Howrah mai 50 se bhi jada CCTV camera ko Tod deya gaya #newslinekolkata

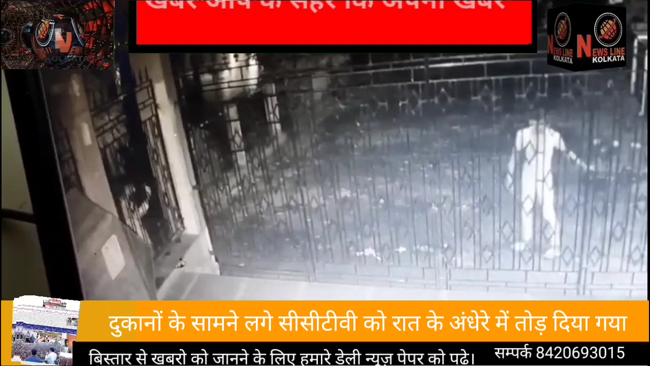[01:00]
है जो CCTV फूटेज में नजर आ रहे हैं और CCTV कैमरों को तोड़ रहे हैं इनको तजबीरों के जरिया देखकर पता लगाया ज